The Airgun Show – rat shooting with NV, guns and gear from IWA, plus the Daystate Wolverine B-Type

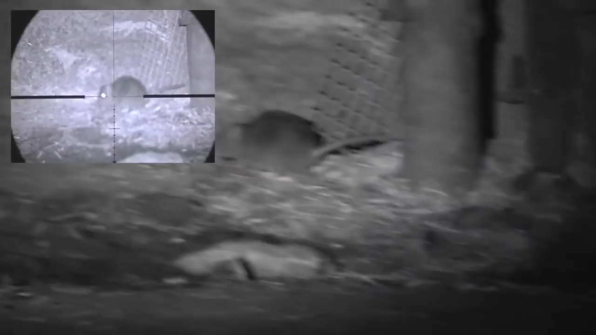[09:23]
It threatens to disappear from sight, then turns back to offer me a shot that I waste no time in taking.